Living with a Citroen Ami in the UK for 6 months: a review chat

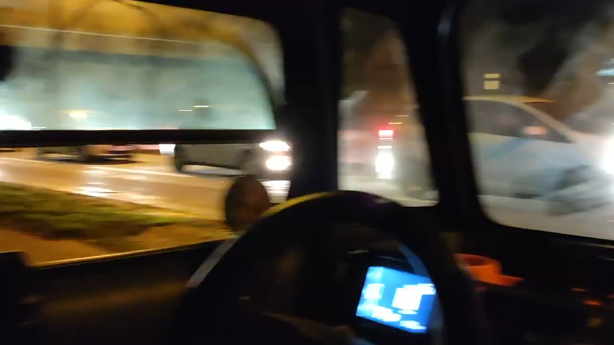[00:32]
first of all it was really very steamy because an Ami doesn't really have proper demisting